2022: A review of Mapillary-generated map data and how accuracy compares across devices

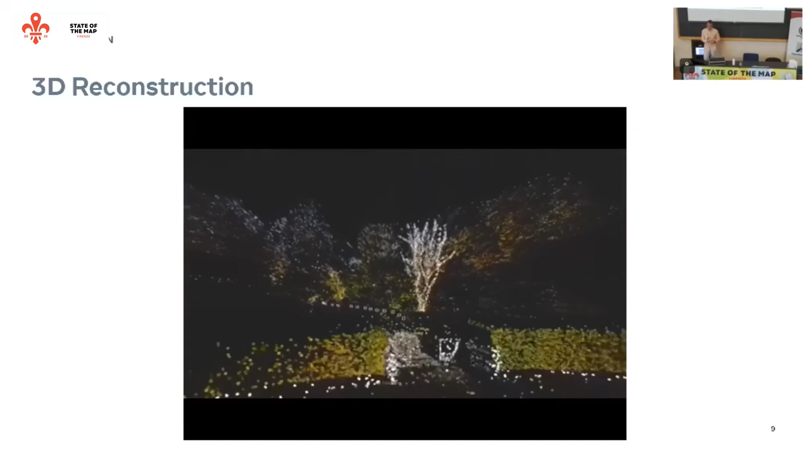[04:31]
we generate basically pixel point clouds from those images.
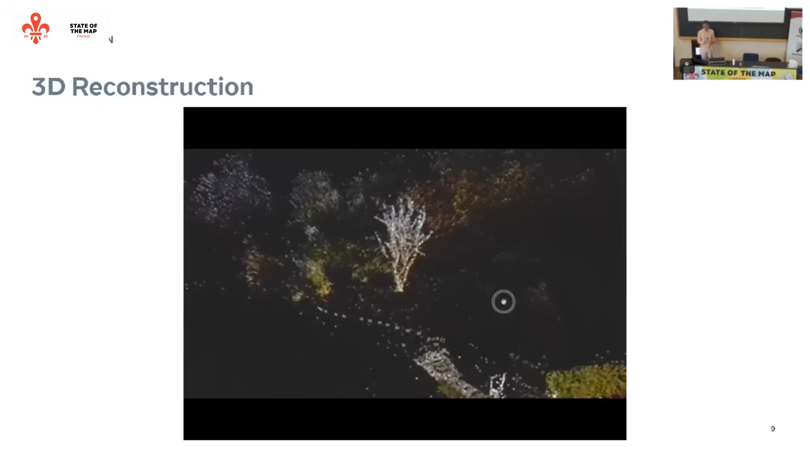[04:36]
And then once you have this 3D model, and then you can